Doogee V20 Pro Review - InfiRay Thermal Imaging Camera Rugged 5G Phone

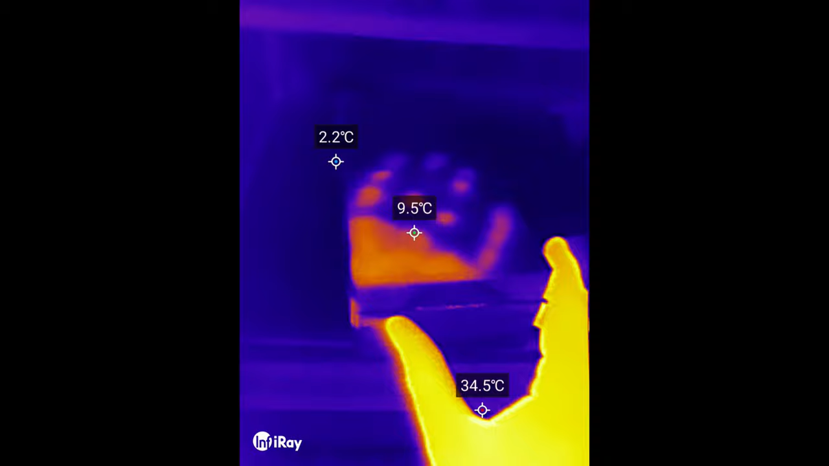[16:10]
On screen: spot 9.5°C
So yeah you can do some quite cool things with this so yeah overall I've been really impressed with the thermal imaging camera.
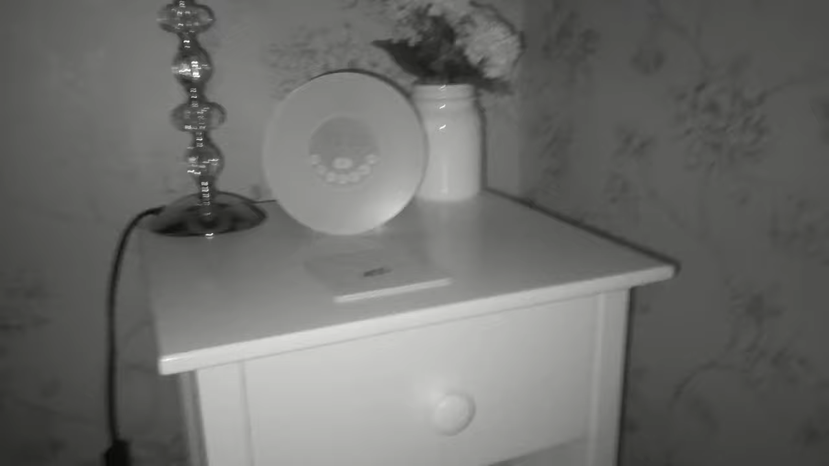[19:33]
and you can see things relatively clearly I would say it's not bad at all now this doesn't see too far into the distance obviously you're limited by the infrared leds that come with this built into the phone but overall it's a pretty good experience for night vision for things that are close up and you know if you're just trying to look around and find something in the pitch black then
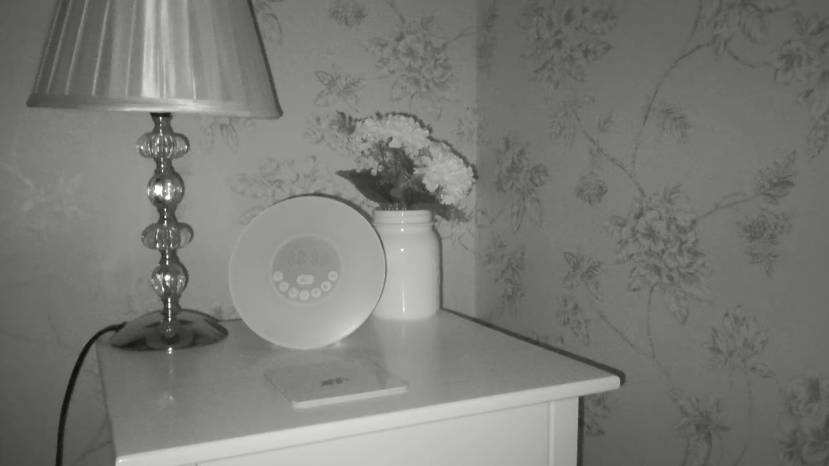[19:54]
this would be absolutely fine for that obviously now you can turn on the leds as well which help brighten the surrounding area but obviously if you're doing that then whatever it is that you're looking at
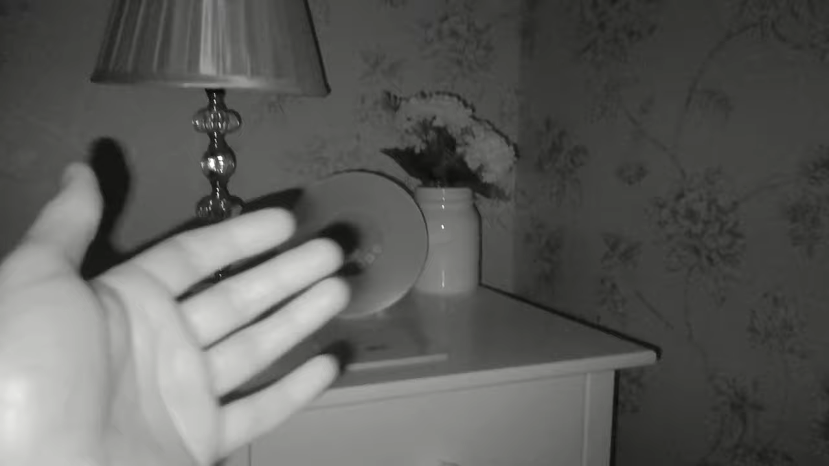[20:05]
in the dark is going to be scared away if it's an animal or something that you're trying to find then yeah I'd keep the leds off but yeah it does work pretty well for the night vision camera